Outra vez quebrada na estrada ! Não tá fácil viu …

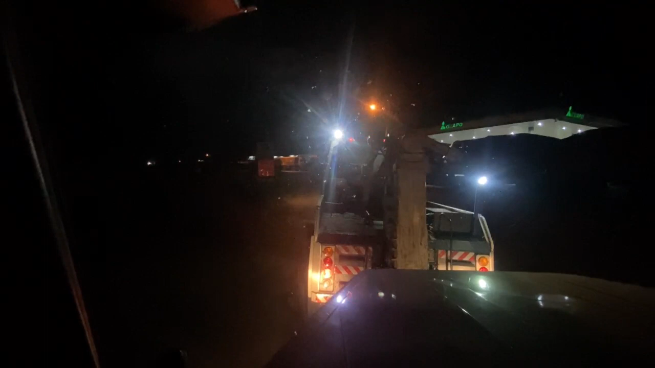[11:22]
precisaram trazer o meu no posto, porque o posto é do ladinho, porque senão eles não são autorizados a guinchar.